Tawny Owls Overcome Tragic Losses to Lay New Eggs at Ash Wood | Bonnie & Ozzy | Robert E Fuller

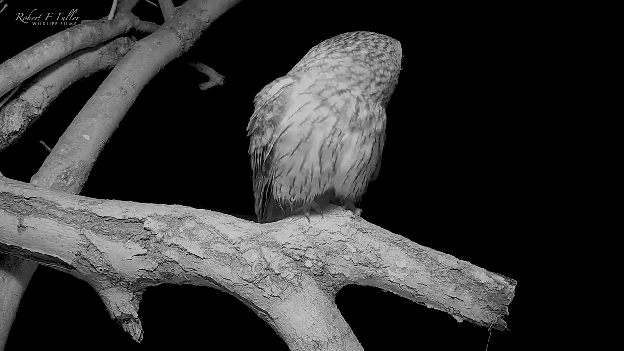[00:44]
He hops to the entrance to take a closer look.
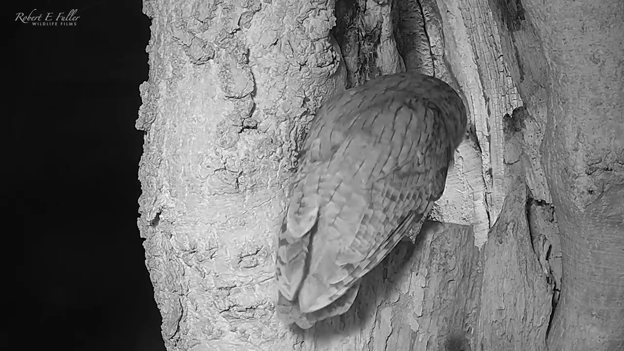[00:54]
Just listen to those beautiful ocarina calls. This is the male calling for his mate. And if you listen closely you can hear her calling back.
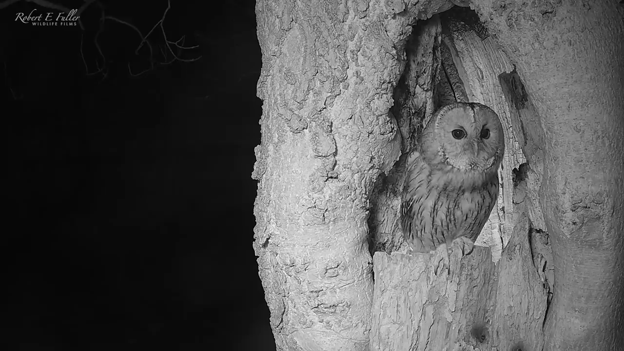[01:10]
And a few days later I get my first glimpse of the female.
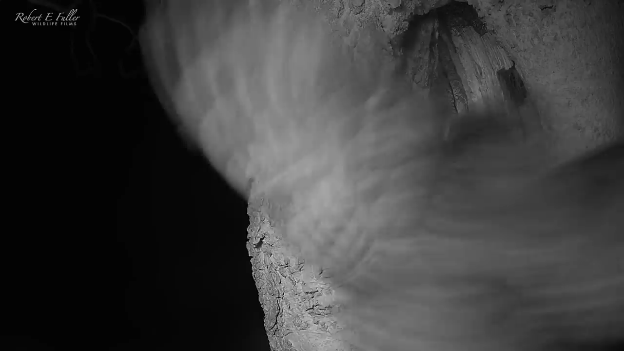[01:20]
She comes in to take a look for herself. She seems impressed and even jumps in to take a look around.
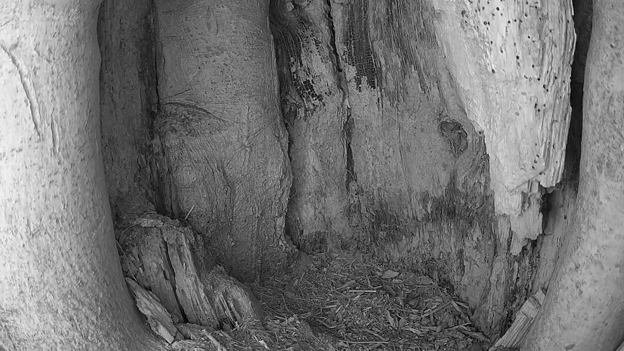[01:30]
It's so exciting to get these first views of the tawny owls looking at this nest. The female even begins to nest scrape which is a promising sign she's going to lay her eggs here. She makes her way out of the nest which isn't an easy task. The entrance hole is a metre up. Tawny owl chicks are adventurous and often fledged too soon so this should stop them fledging too early.
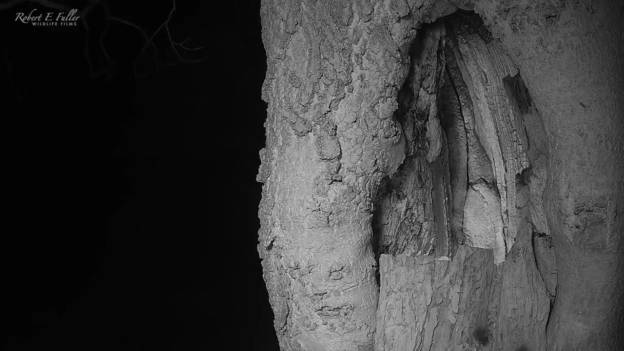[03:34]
Despite having had a failed clutch the female is showing all the signs of preparing to lay again.
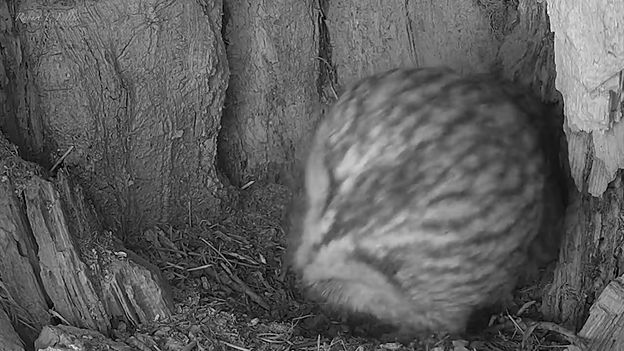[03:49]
While the female explores inside the nest the male hears an intruding tawny owl in a distance. He starts culling and posturing to defend this site. Which is a great sign that they actually want this nest.
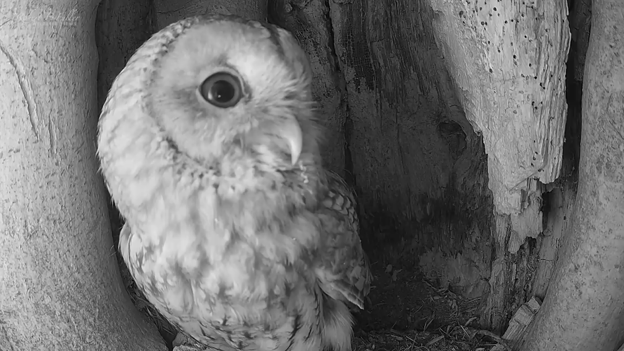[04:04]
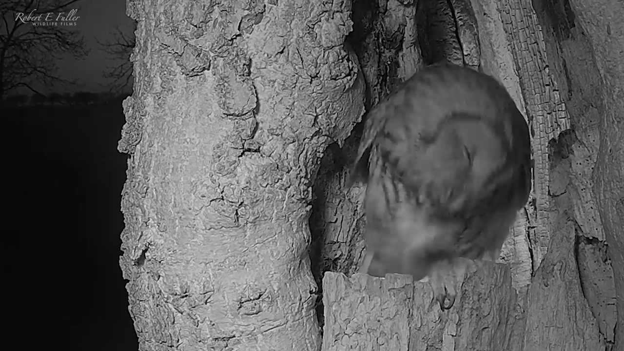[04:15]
After this the tawny owls are spending more and more time here using my nearby pond for a drink.
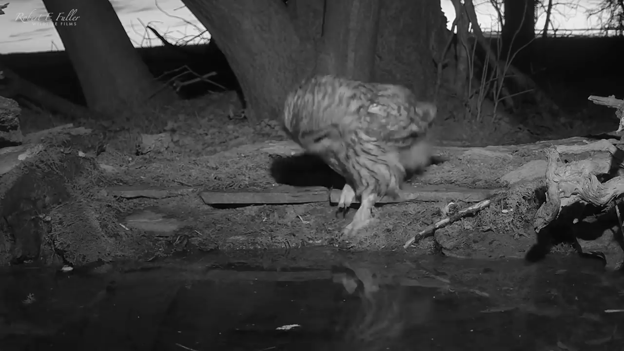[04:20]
And returning to the nest around the clock.
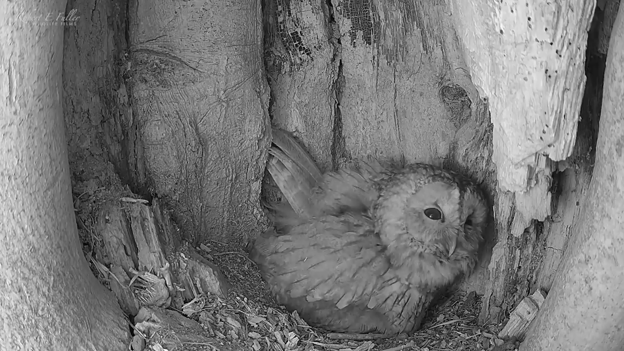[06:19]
Just listen to these beautiful moments with the pair calling to each other. He's keen to see if there's an egg but she persistently calls for food.
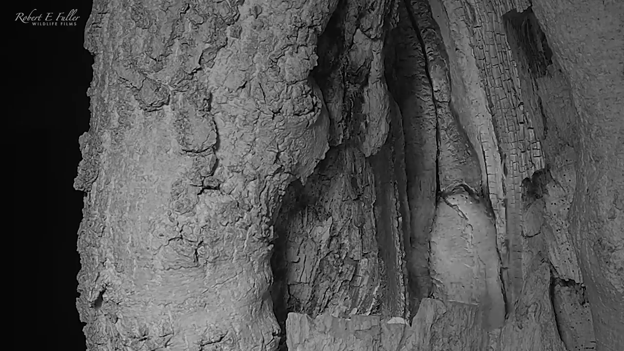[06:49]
He gets the message and heads out to hunt. And she sits in the entrance to wait.
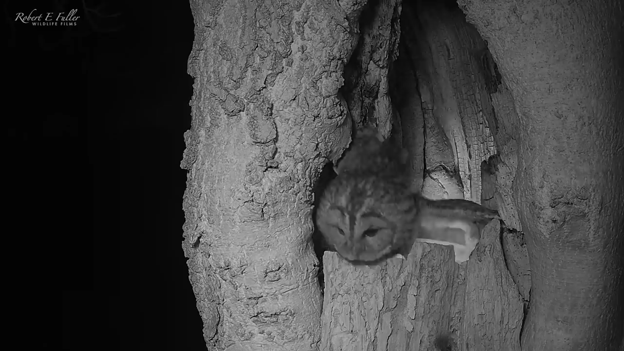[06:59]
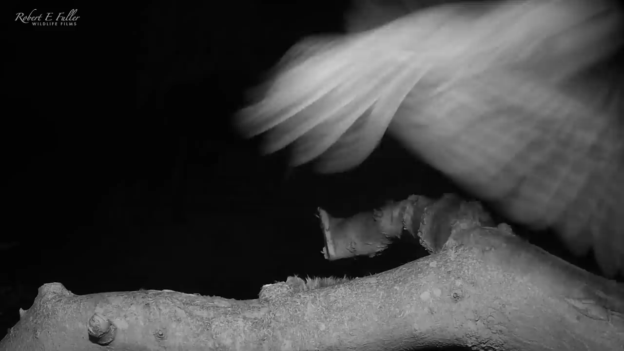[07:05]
And he's quickly back with a mouthful for his mate. It's just incredible to capture these intimate interactions between the pair. But the female needs more than just a mouthful. A rat down at the pond would make a good meal.
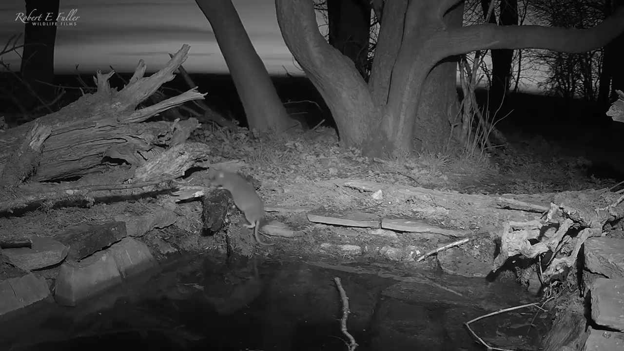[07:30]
And the female has a keen eye. An adult rat can just about outmanoeuvre a tawny owl.
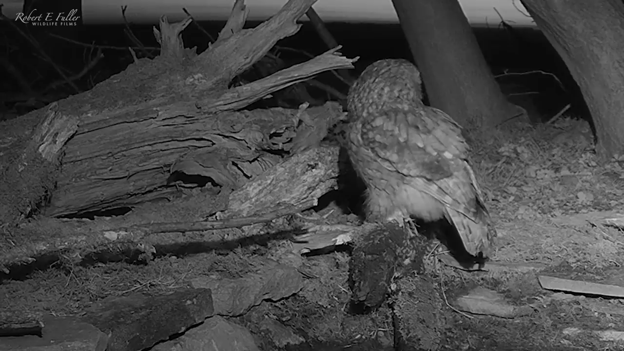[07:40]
But the young rats aren't so lucky.